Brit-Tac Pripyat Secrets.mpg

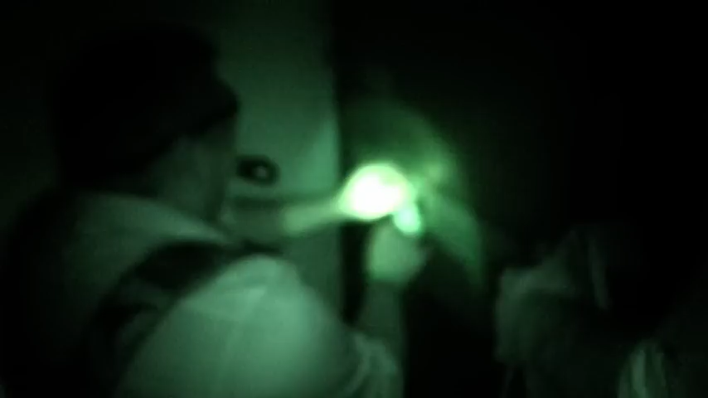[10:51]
If a fucking zombie comes out, I'm going to shit my pants. People have been in this safe before. Fucking outbreak, man.
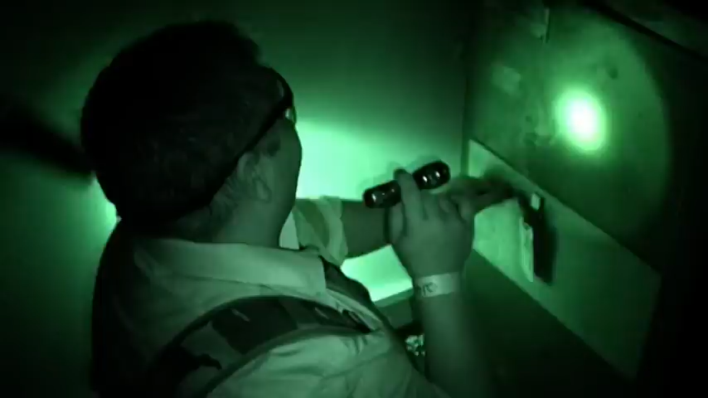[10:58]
Make sure it's not all the traps, it's clear. Yeah. Hello? Radiation room key.